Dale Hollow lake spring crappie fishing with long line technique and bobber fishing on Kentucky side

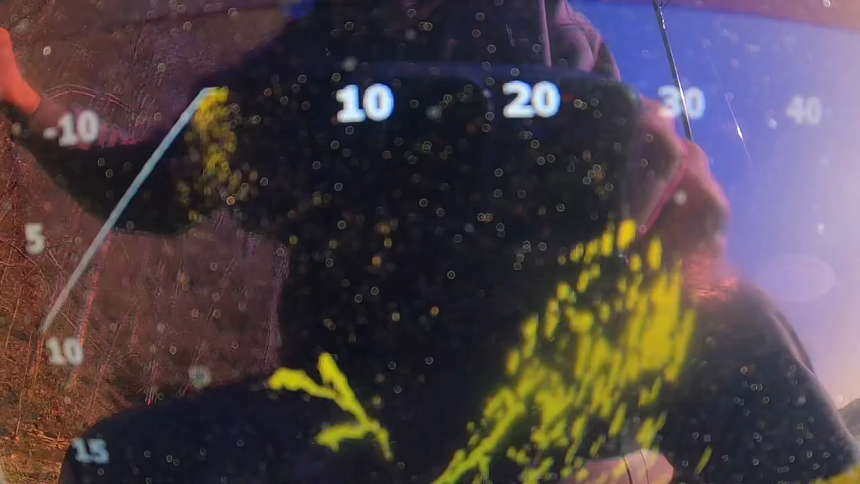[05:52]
Boy, they are stacked down there, you all. Look at that.